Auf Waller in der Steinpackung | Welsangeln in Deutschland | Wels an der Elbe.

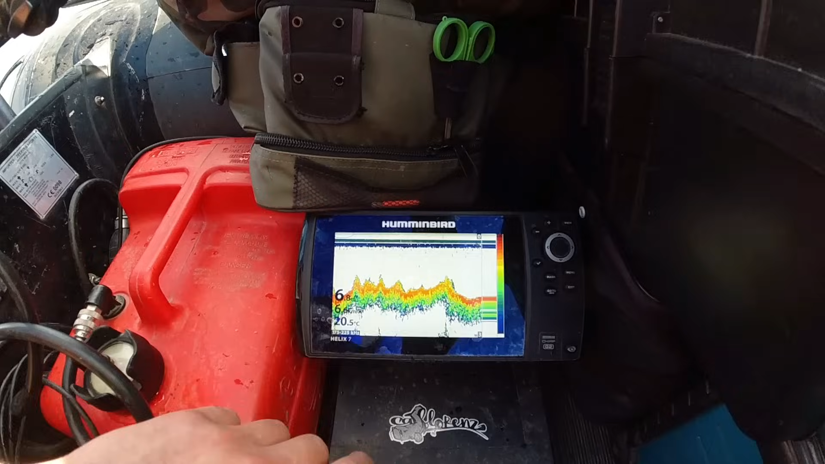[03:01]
Solche Stellen hier, genau die suchen wir.
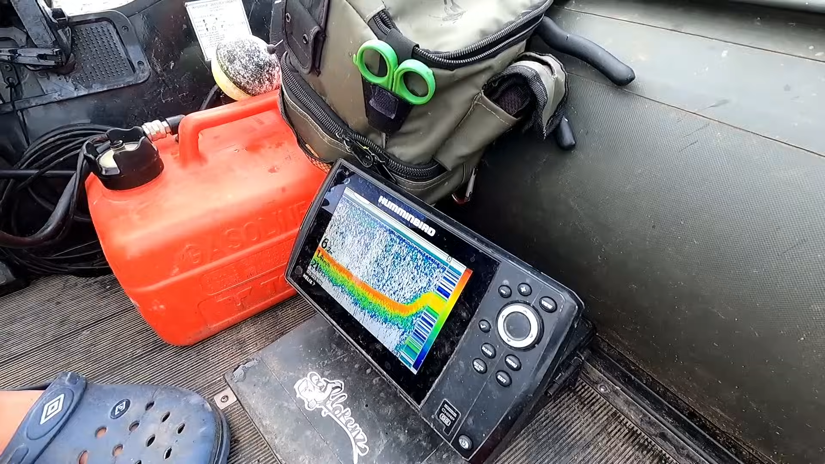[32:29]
Und die haben wir jetzt relativ flach zu liegen, aber die Montage ist jetzt 2,5 Meter lang.